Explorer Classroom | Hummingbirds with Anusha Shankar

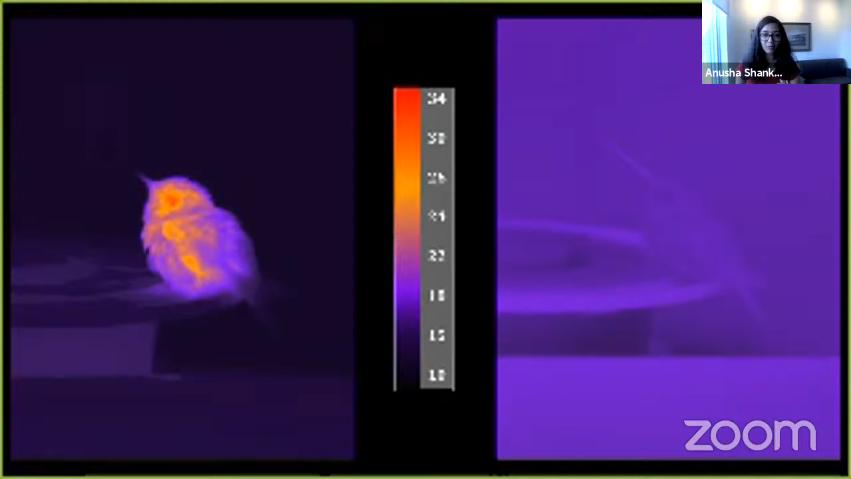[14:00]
then maybe predators can come and eat it, or it doesn't have enough energy to warm itself back up in the morning. So torpor can be dangerous. Whereas if it doesn't use topper, then it can respond if there's like something coming to eat it. So there's a cost and a benefit to using topper, and they have to be careful and decide which one is more important.
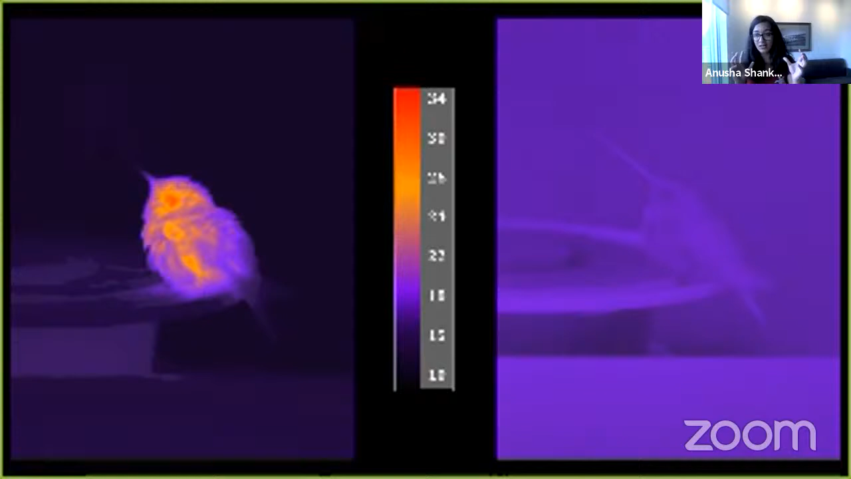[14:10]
They also do fun stuff, like this is what preening is. It's basically like arranging your feathers.
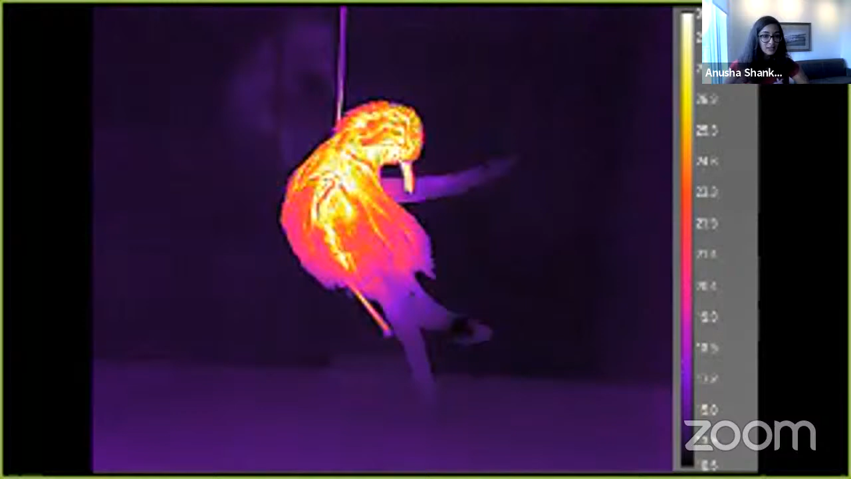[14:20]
And even though its eyes are closed and it looks like it's asleep, it's preening in the night. And like I said, they also pee.
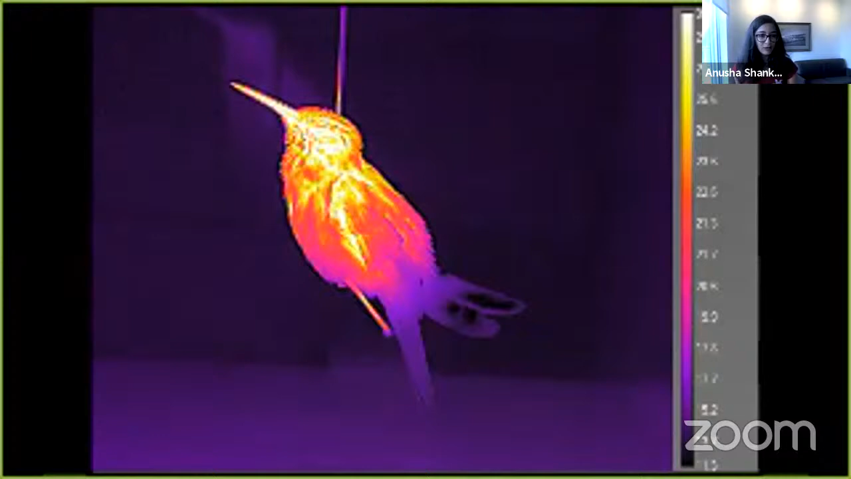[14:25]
This is just a video on loop. It's not peeing again and again, but I like watching it.
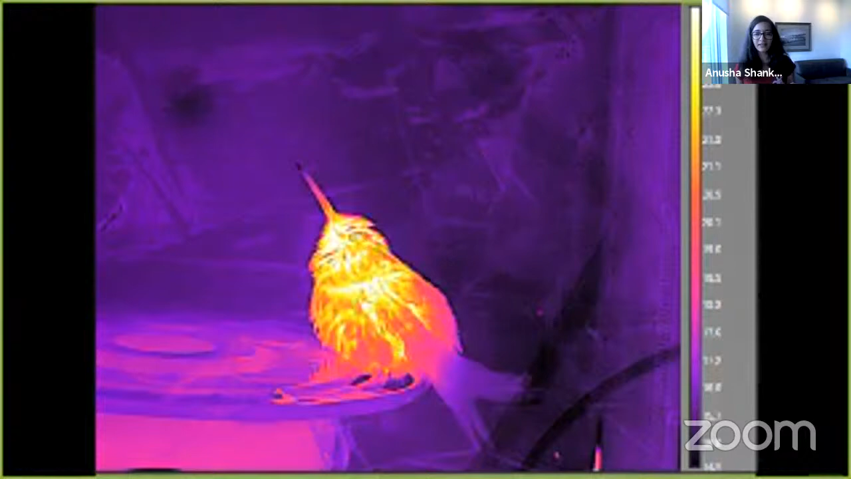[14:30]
This is a hummingbird peeing at night. So, okay, what can you all do?